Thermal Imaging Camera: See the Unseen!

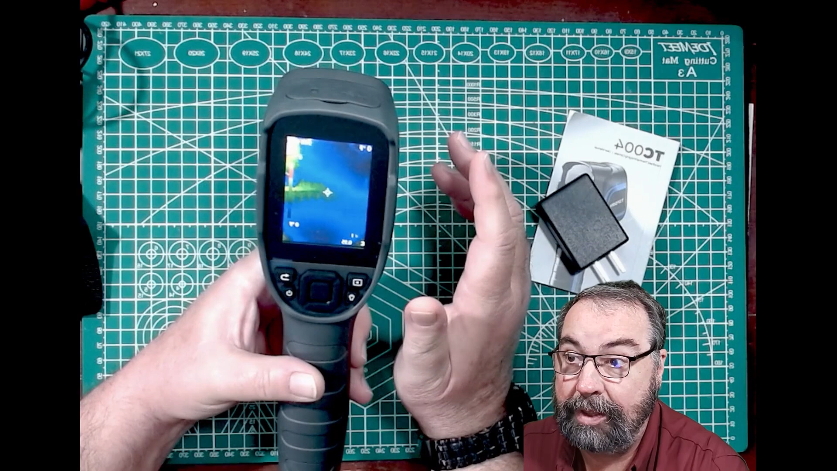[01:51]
So once it boots up, it will show you the difference in temperatures. And as you can see, there's my hand. And if I press my hand on the mat here and then move my hand out of the way, you can see where my hand was because of the heat difference between the mat and my hand. If we pull up the power plug, you can see it doesn't really have anything going on.
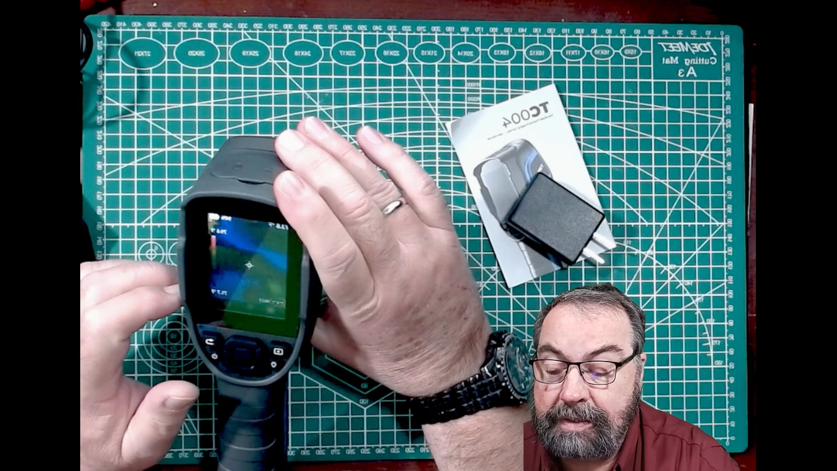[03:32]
You can change the measurement distance from feet to meters, that kind of thing. You can also set the temperature range that this will look for.
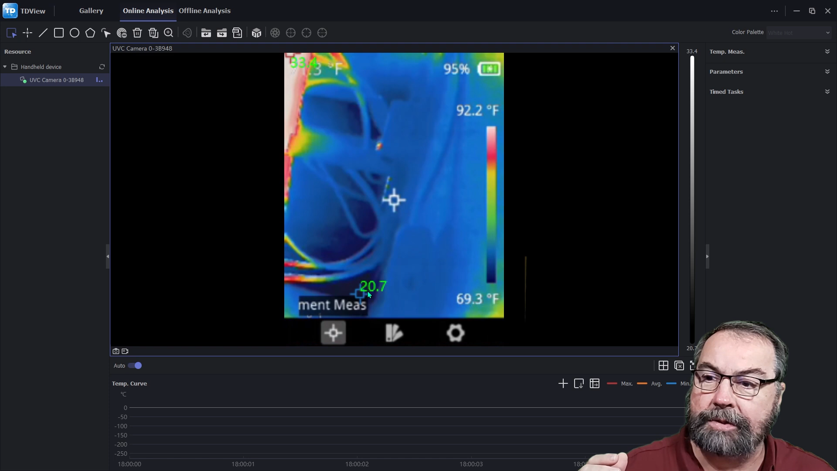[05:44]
On screen: scale top 92.2°F, scale bottom 69.3°F
This is down at 20 degrees. And it's interesting because that looks like that's in centigrade. So here's a Raspberry Pi, for example, right here on the desk.
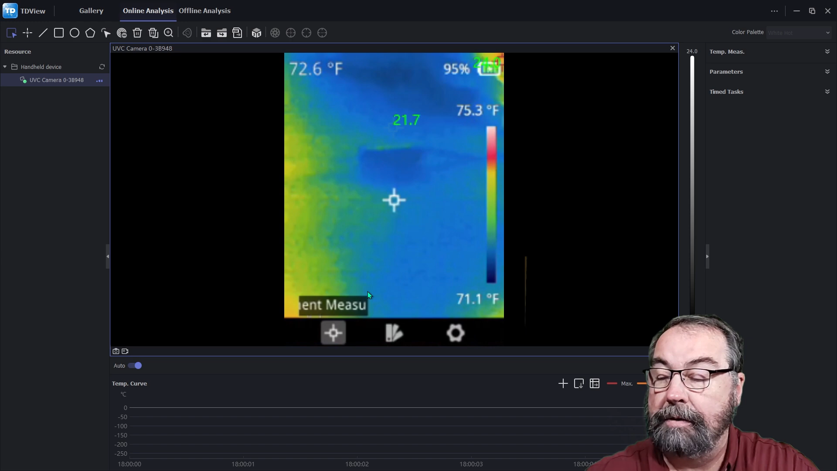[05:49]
On screen: scale top 75.3°F, scale bottom 71.1°F
And we can see the differences in temperature with the Pi. So there's a screen right there. And then there's the CPU.
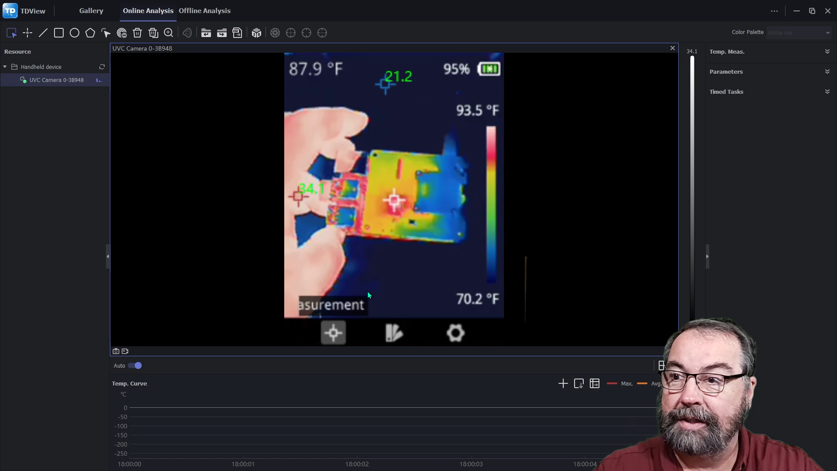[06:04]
On screen: spot 87.9°F, scale top 93.5°F, scale bottom 70.2°F
And it's running a little hotter. The blue spot is the cold spot that keeps jumping around. The red spot is the hot spot, which is my finger. Interestingly enough, the temperature of the white spot is in Fahrenheit.
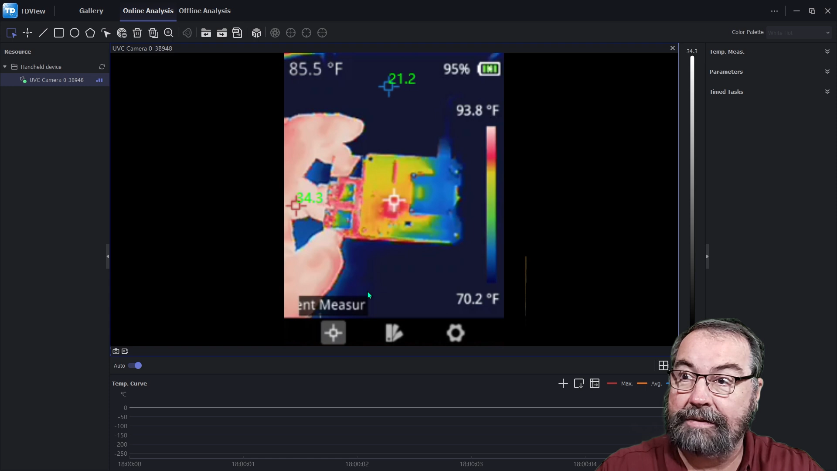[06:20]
On screen: scale top 93.8°F, scale bottom 70.2°F
And the two hot and cold spots are in centigrade. So that's kind of odd.
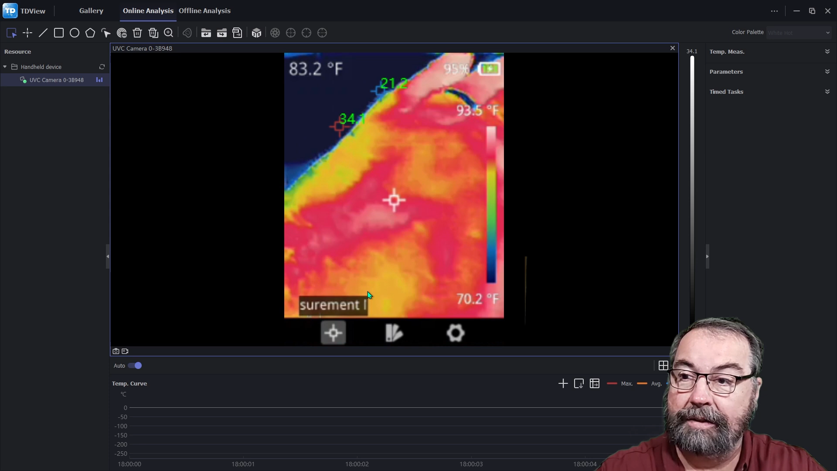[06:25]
On screen: spot 83.2°F, scale top 93.5°F, scale bottom 70.2°F
If I put my hand up here,
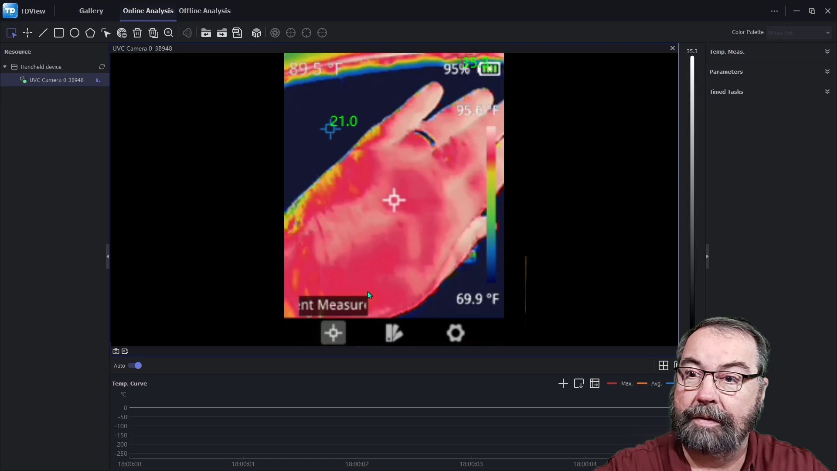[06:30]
On screen: scale top 95.6°F, scale bottom 69.9°F
we can see the hot spots over there on the right side of the screen at 34.8.
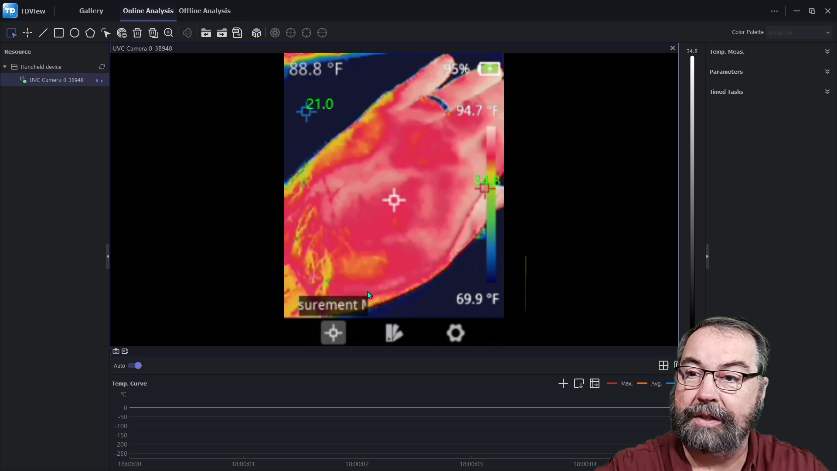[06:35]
On screen: scale bottom 69.9°F
And let's see if I can change the palette while we're looking at this.
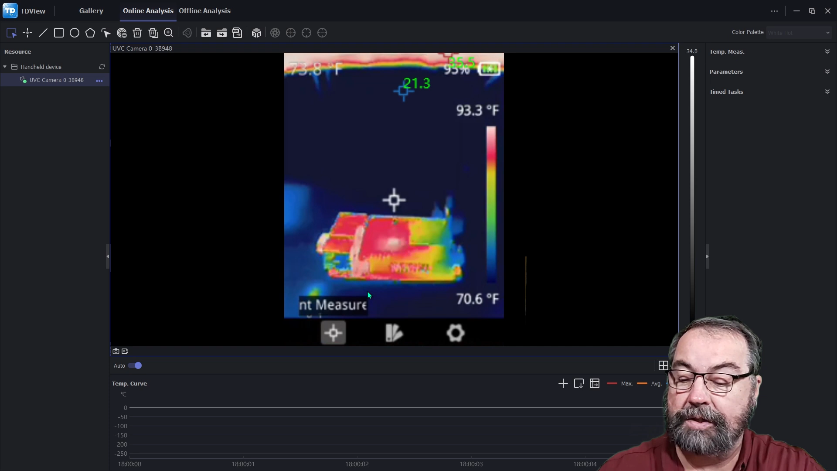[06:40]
On screen: scale top 93.3°F, scale bottom 70.6°F
So we're in a rainbow palette right now. There's iron. That's your typical infrared camera view right there.
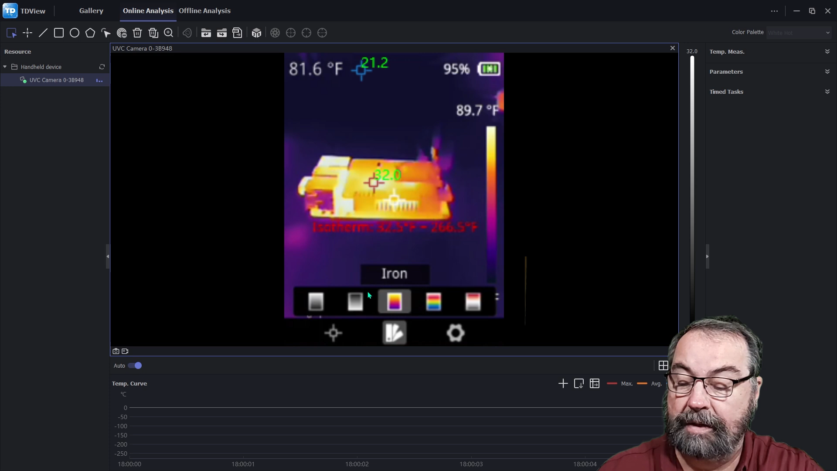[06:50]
On screen: scale top 89.7°F
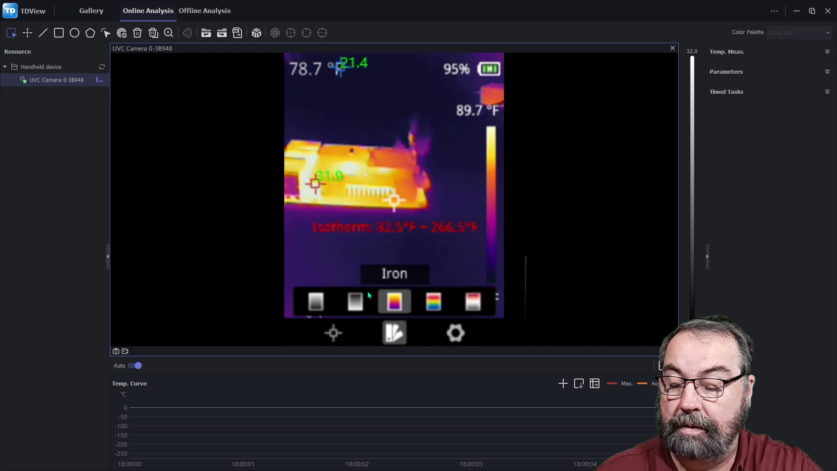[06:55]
On screen: scale top 89.7°F
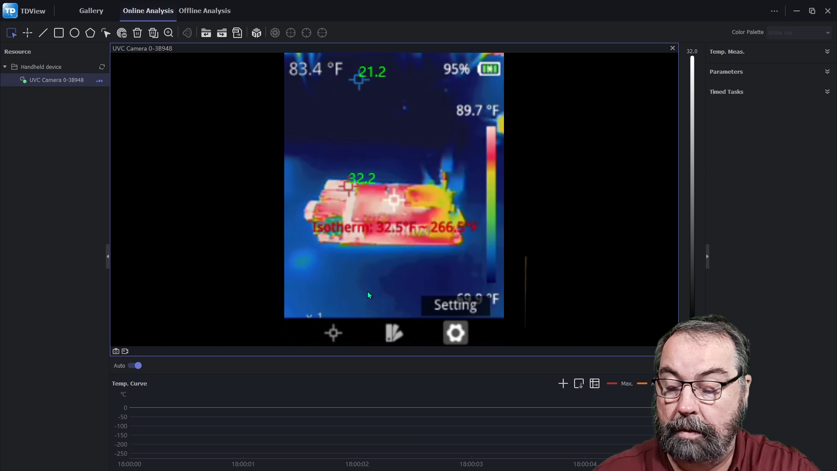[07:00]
On screen: scale top 89.7°F
And then you can set all your settings in here.